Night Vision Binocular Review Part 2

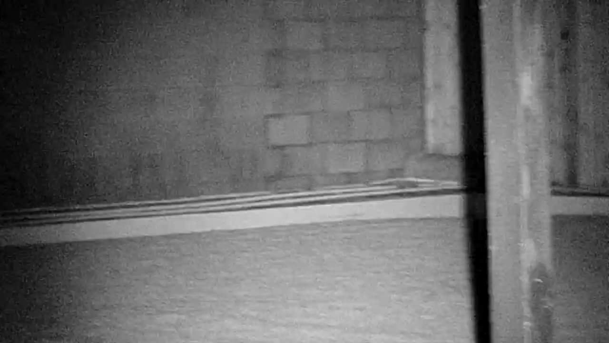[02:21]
Here we're only looking 90 feet across our backyard.
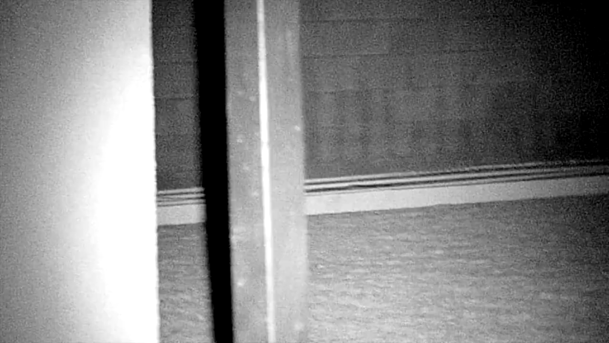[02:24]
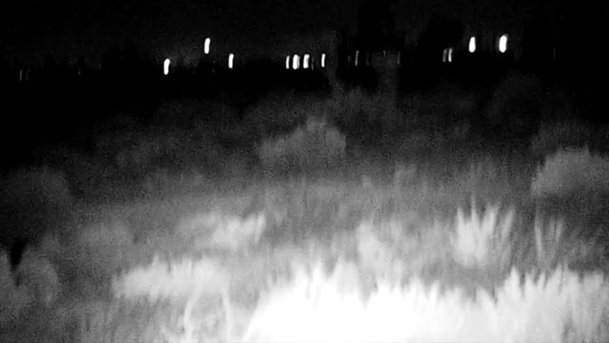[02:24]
Now we've moved out to the country, where it's so dark that without the infrared illuminator, the binoculars can't pick up anything. Here, the infrared source is set at maximum.
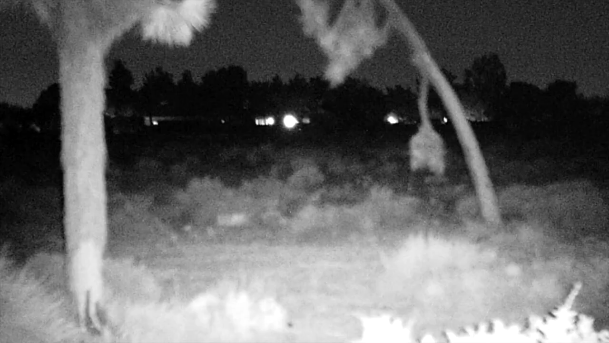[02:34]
Objects 300 feet away can be seen. In the first video, I mentioned these binoculars can also be used for low-level stargazing.